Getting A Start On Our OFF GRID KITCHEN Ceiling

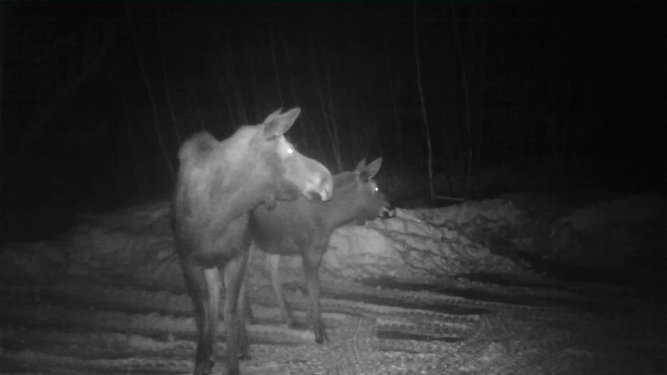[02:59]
I think that's a young one with his mom. Decided the next year now, right? He's got a little set of horns coming in, so that's cool to see.